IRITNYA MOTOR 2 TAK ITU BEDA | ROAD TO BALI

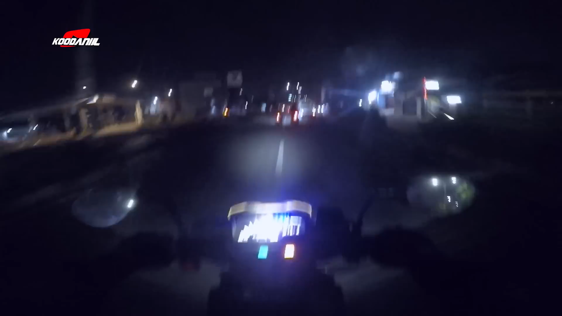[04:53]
Karawang ya. Udah keluar lingkar luar Karawang lah, bingung dah tuh. pokoknya udah di Karawang. Ini kan masih Cikarang aja belum masuk. Minimal di inilah Cikarang, Karawang lingkar luar. Isi bensinnya lagi.